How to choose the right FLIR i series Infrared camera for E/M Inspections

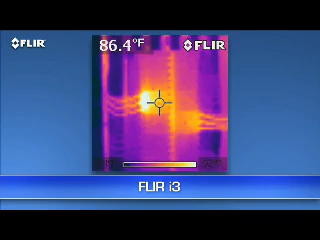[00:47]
On screen: spot 86.4°F
and this reliable at finding equipment that's running too hot
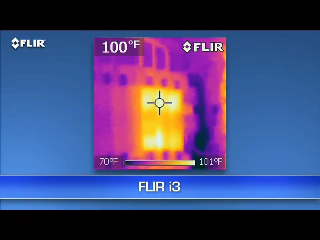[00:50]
On screen: spot 100°F, scale top 101°F, scale bottom 70°F
or maybe about to fail one of these heat map imaging thermometers might work in a few applications with large enough targets
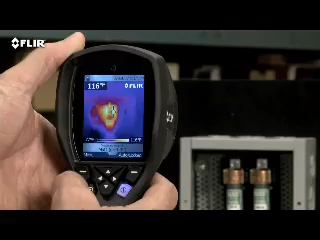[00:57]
but just a little more for an i3 buys a lot more honest to goodness thermal imaging
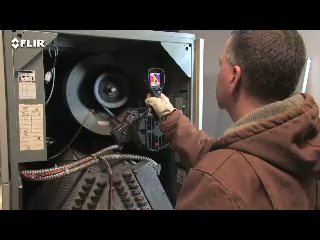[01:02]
power the kind of quality and accuracy you need to inspect smaller components at
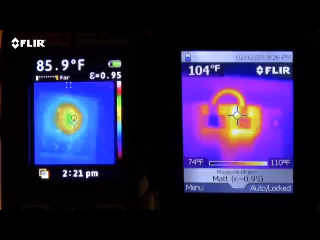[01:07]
a safer distance see the difference the i3's
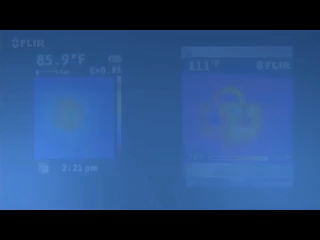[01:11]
60 by 60 thermal detector provides 3600 measurement pixels in each image
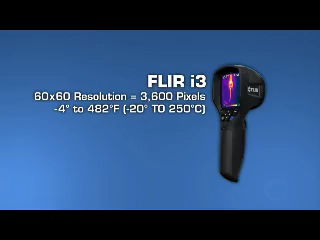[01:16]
and it produces a recognizable thermal picture of the scene
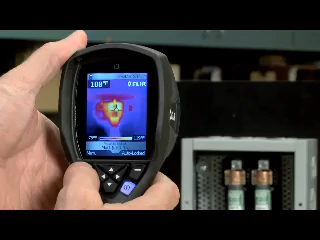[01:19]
on the 2.8 h lcd you can see it shows you where the hot spot is right away it also gives
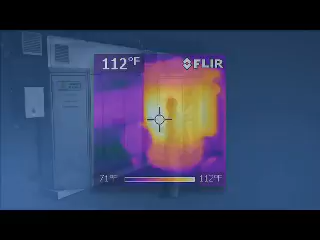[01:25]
On screen: spot 112°F, scale top 112°F
you a 50 to 1 spot size ratio so you can scan one inch targets 50 inches away and get an accurate temperature compare that to a
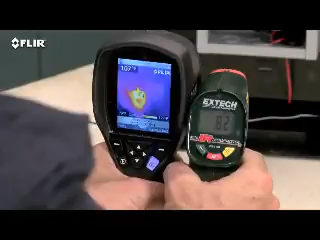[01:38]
show you where to measure all i-series cameras have a focus
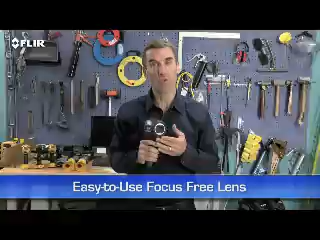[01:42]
free lens for easy scanning just power up flip open the lens and get ready to scan
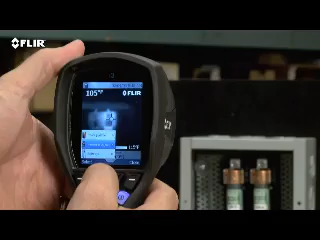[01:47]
a simple interface lets you set emissivity and other parameters so you're detecting
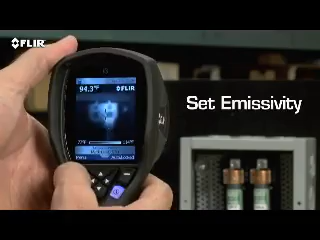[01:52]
correctly you can also change the color palette to the one that works best lock the temperature range and so on every i-series camera also stores thousands of radiometric jpeg images
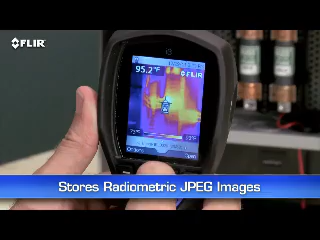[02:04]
On screen: spot 95.2°F
pull them up in the archive or import them later to a mac or pc with the usb
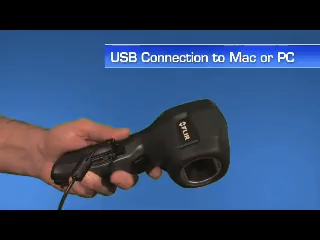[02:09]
cable or from the removable sd card then you can
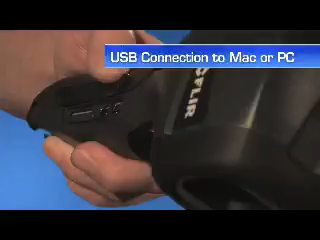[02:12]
use the easy flir tools software we include to tune and analyze the images further adjust the levels change the palette
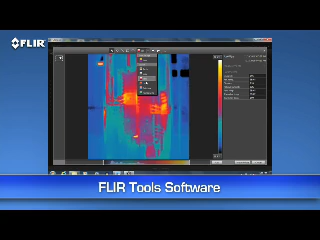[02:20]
add more measurement tools capturing images that have all this stored temperature data and analyzing it later makes it easier to measure any spot on the image certainly beats jotting down dozens of readings
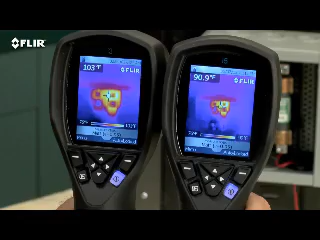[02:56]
view to cover more area and greater sensitivity to kick up the quality to
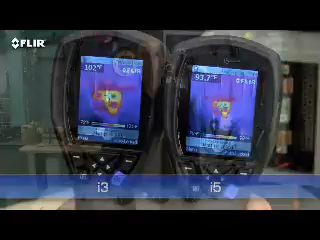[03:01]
image even more clearly the i7 has the most resolution in the i series class at 140 by 140 it's almost 20 000 pixels it's
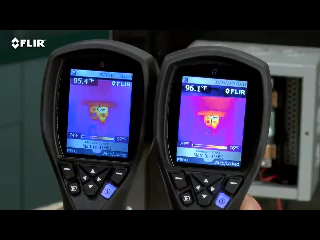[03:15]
for quicker scans along with the spot meter and i7 also gives you an in-camera area box tool with an automatic marker to find hot spots quicker
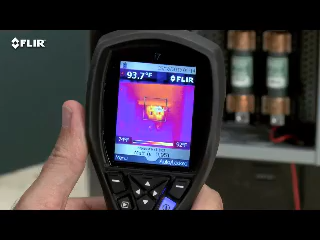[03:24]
On screen: spot 93.7°F
plus you can set an isotherm to alert you when something is above or below a
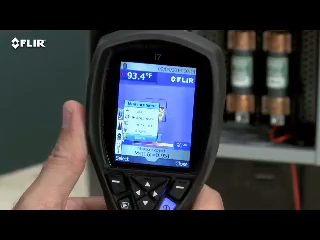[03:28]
On screen: spot 93.4°F
specific temperature threshold and all i series cameras
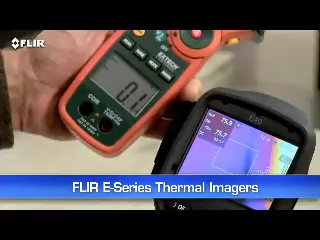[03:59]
more measurement tools and higher resolution and temperature range options